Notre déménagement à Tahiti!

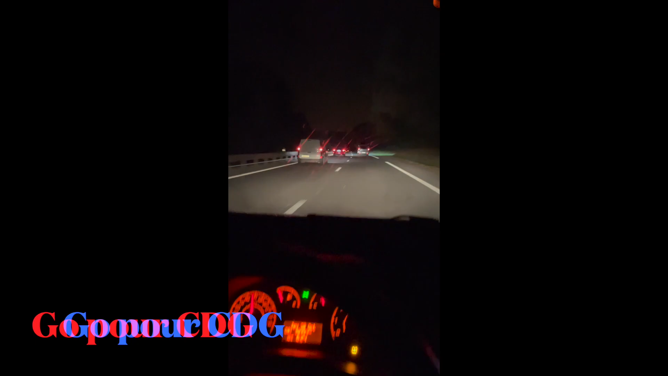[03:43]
Ouais, j'espère qu'on va arriver parce qu'ici on est bloqué sur la route, on est dans les bouchons, je sais pas ce qui se passe.